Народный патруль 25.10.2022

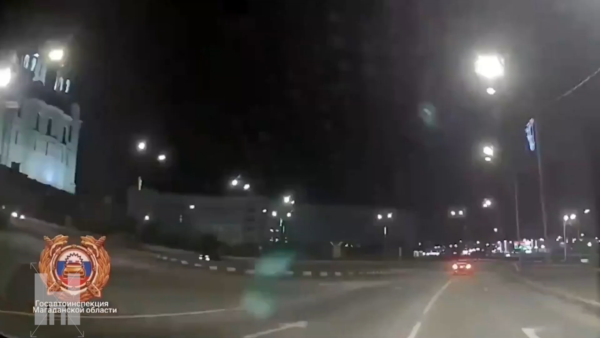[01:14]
Сомнения отпали, когда водитель проигнорировал требования об остановке и устроил форсаж по центру города. Кульминацией стал проезд сквозь кольцевую развязку, где водила повредил колеса, а чуть дальше поцеловал столб. После этого вместо цифр на спидометре пришлось смотреть на цифры алкотестера.